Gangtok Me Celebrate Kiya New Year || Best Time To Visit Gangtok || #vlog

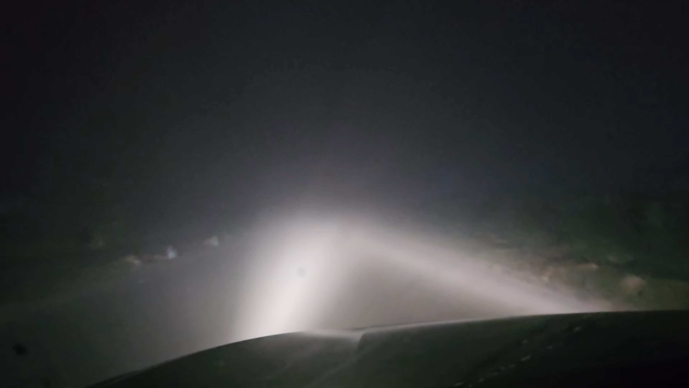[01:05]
कैसे कैसे करके चला रहे हैं आप देख सकते हैं, कुछ भी नहीं दिख रहा है। तो गाइस बस चेकआउट कीजिए, हम लोग अपने मंजिल के जैसे से करीब जा रहे हैं।